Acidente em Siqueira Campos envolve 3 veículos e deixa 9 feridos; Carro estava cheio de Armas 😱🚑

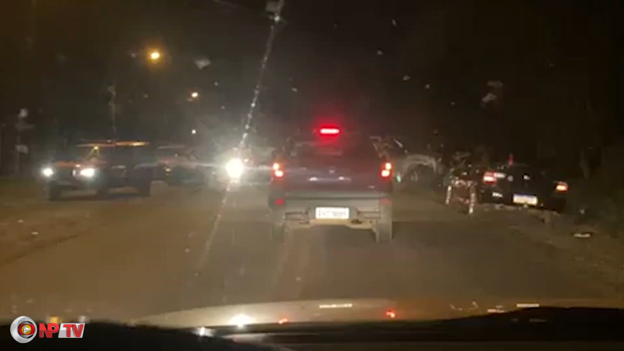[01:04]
resultando em nove pessoas feridas Que foram encaminhadas ao pronto-socorro de Siqueira Campos O acidente do tipo abarroamento lateral